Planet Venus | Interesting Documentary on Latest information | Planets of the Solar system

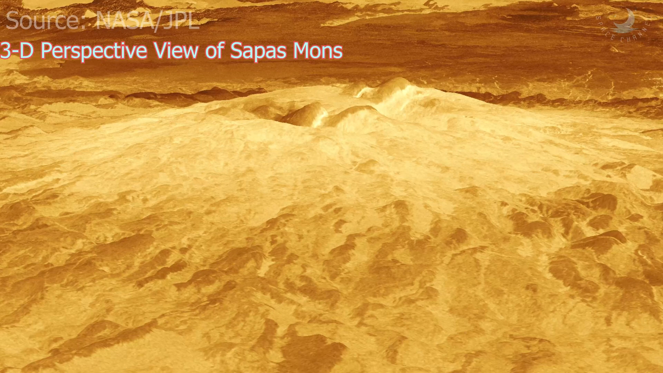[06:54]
0.8 to 240 km wide with lava
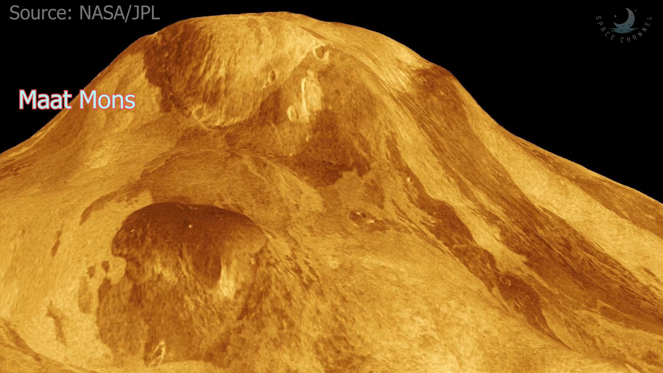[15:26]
using radar On June 12, 2021,